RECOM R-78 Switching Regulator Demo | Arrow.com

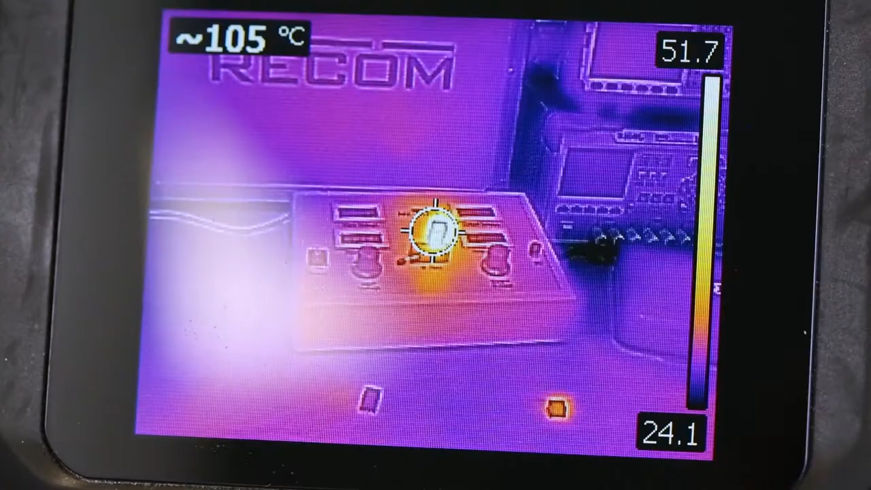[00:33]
You can see in the thermal images that this will result in a significant amount of heat generated, reducing the lifetime of the entire application.
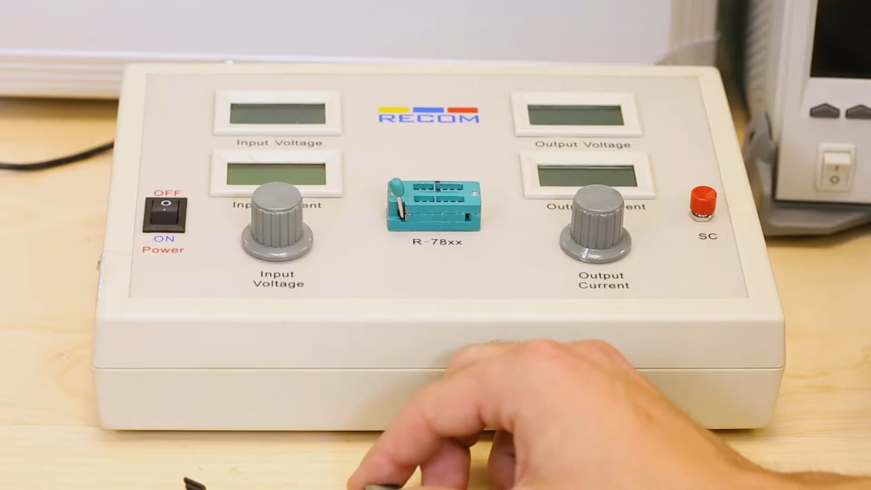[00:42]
When I replace the linear regulator with one of our R78 switching regulators with the same load,
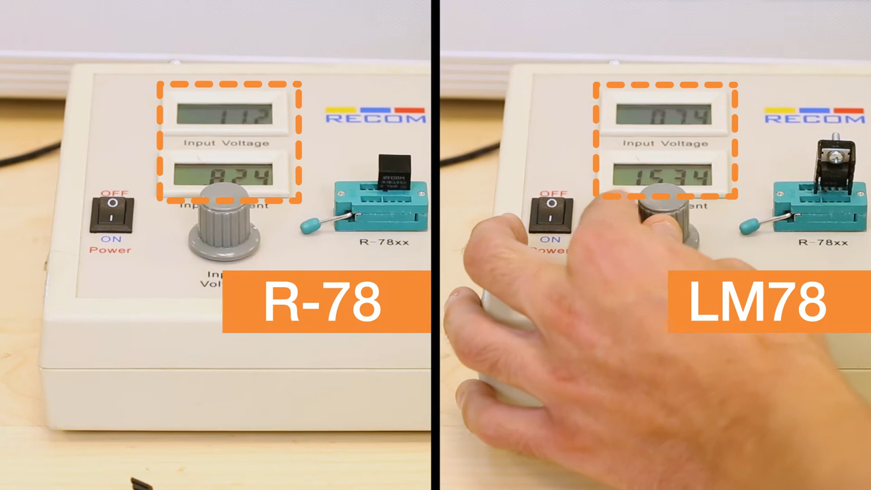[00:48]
you can see that the input voltage is still the same, but the input current drawn is much less.
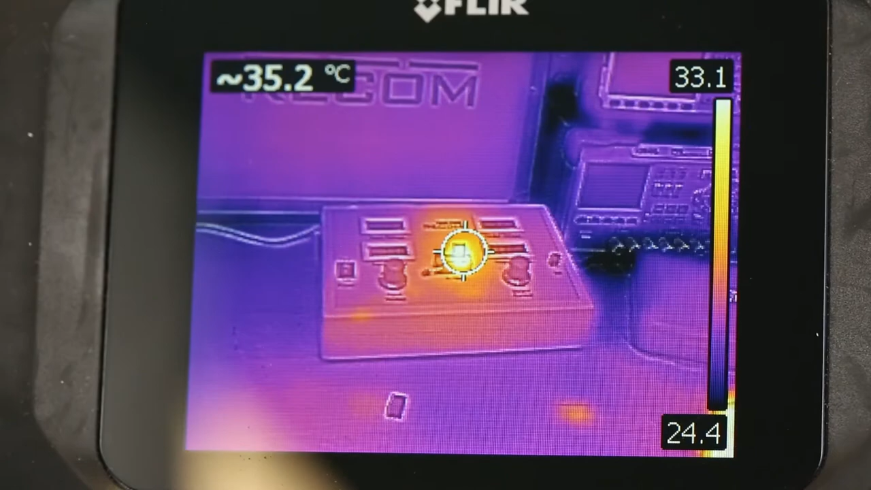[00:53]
On screen: spot 35.2°C
This results in a greater amount of power being transferred to the load as opposed to being dissipated as heat.